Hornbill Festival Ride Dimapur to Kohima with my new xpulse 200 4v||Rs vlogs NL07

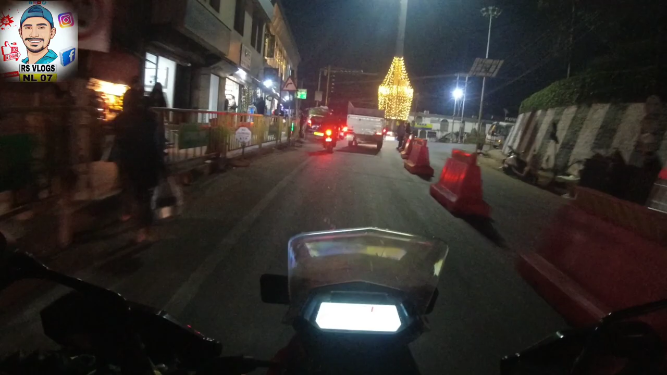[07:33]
अहाँ, येस इस कोहिमा सिटी, ये से कोहिमा सिटी, यहां से राइट जाएगा,